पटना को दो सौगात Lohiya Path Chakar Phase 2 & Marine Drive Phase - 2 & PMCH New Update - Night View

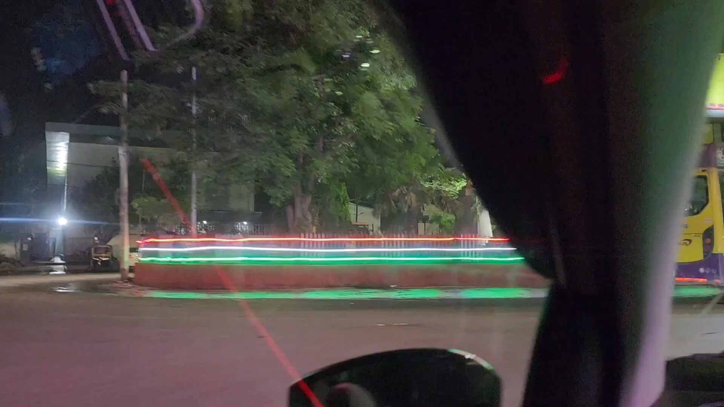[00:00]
जो है वो जगमगा रहा है तो अब हम लोग चलते हैं इदर से मरीन ट्राइब तरह सो सबसे कन्फ्यूजिंग प्रोजेक्ट जो है वो यही है लोहिया पच्छकर
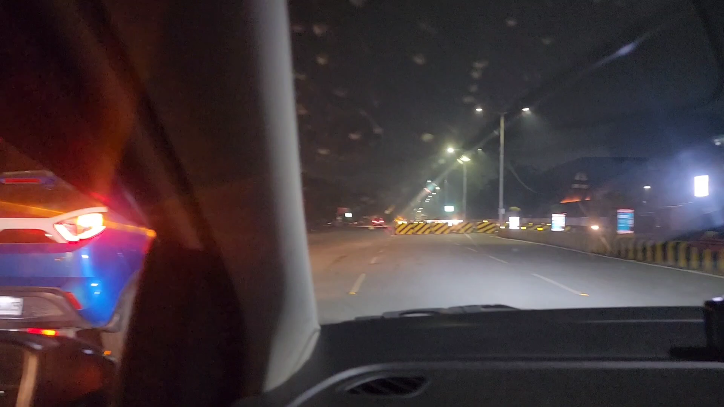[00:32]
लगने वाला है तो अब लोग पच्छक्र और यहां का यह जो इन्वर्स टाइम हम
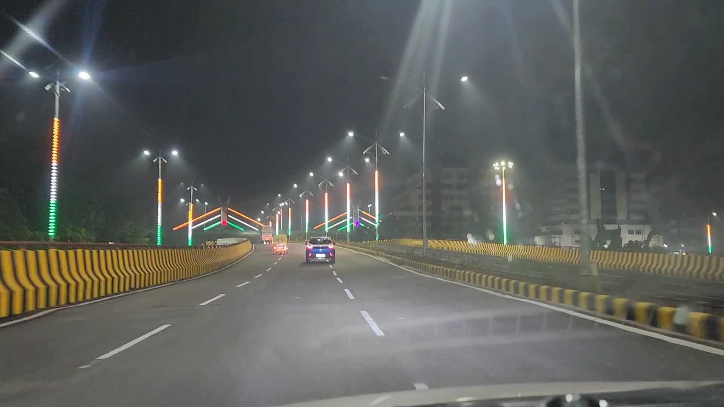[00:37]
लोग चाहर है ना उच्छ लोकेशन चेंज और यह हम लोग हर्ताली मूर क्रॉस कर रहा है पहले हर्ताली मूर ऐसा नहीं हुआ
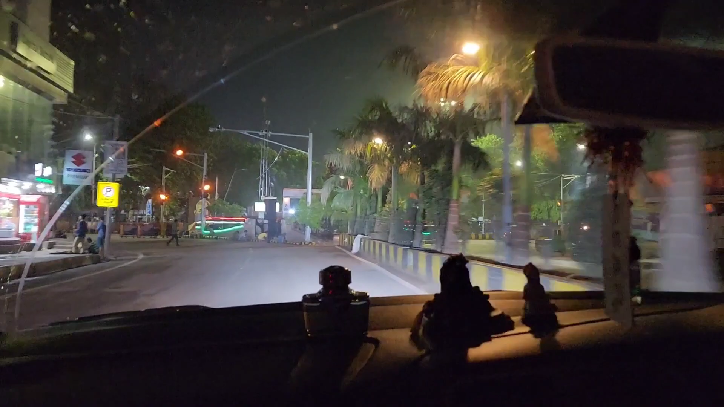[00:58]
बहुत सारा सिगनल ओन है अभी फिलाल हम लोग गांधी वैदान के पास है
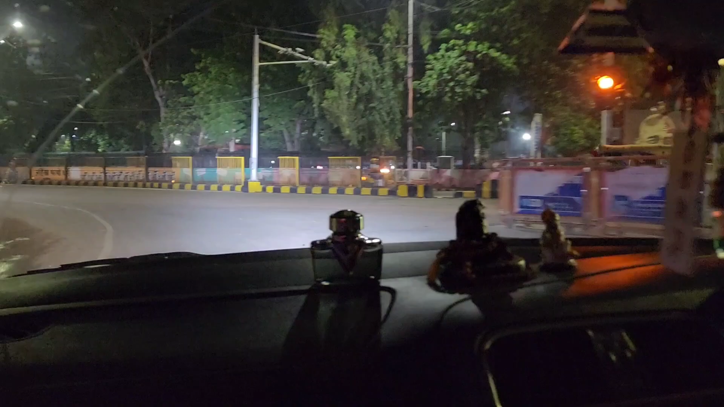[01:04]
तो गांधी वैदान में 14 अगर्स्त का चल रहा है जोरो सोरो से तयारी वह दिखाते हैं आपको इस ब्लॉग में
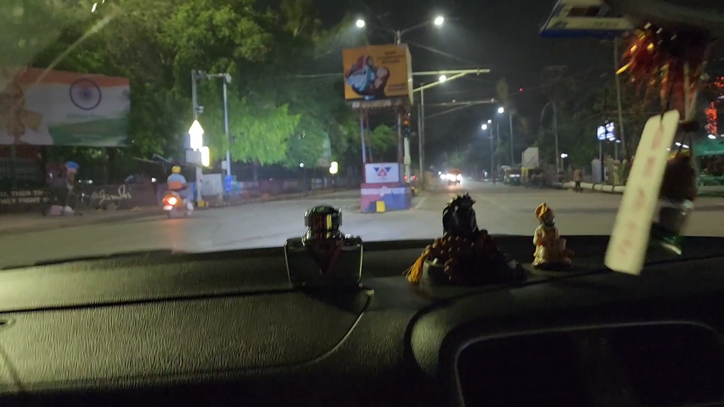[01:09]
और चलेंगे हम लोग गायगाट के तरफ गायगाट से दिगा तरफ राइड करेंगे
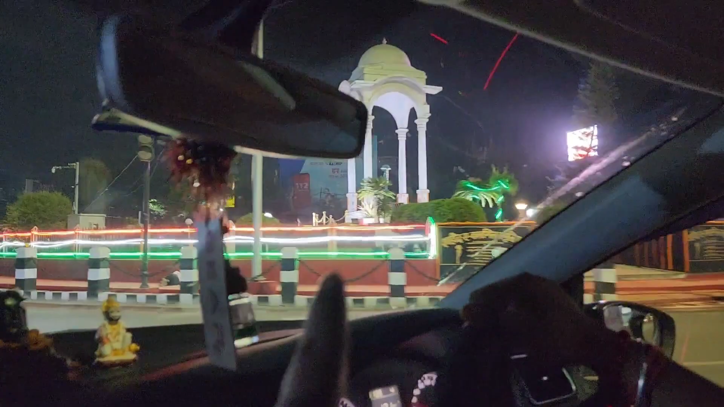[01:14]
सबसे बढ़ियां डेकोरेट किया जाता है एक बाइक कारगील चौक घुमा दोना है इधर से तो मेट्रो का काम चल रहा है इधर
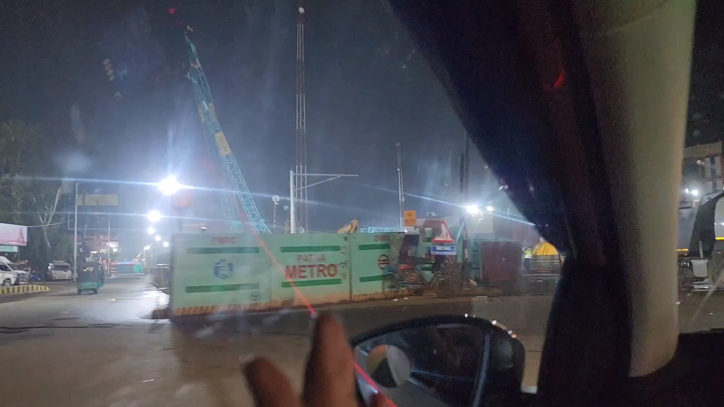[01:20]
तो बहुत ट्राफिक इशू रहता है दिन के टाइम में रात के टाइम में निकले है तो एक्दम खाली-खाली सा है तो यह
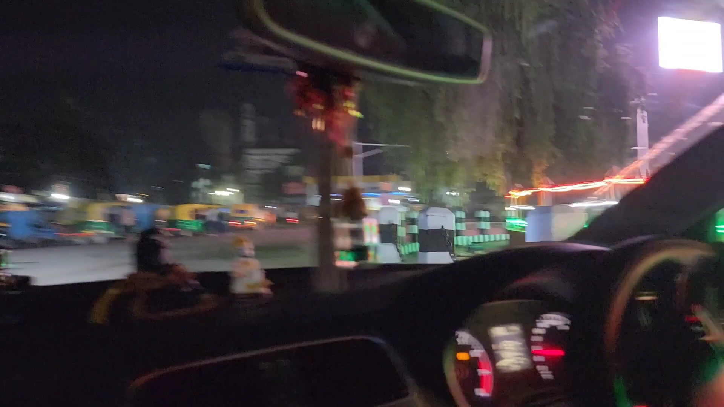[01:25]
देख सकते कारगेल जोर तुरा जो है वह तिरंगा कए कलर में पूर पट्ना जो है वह जगमग आ रहा है तो अब हम्रूश चलते हैं इह से Firstly type यह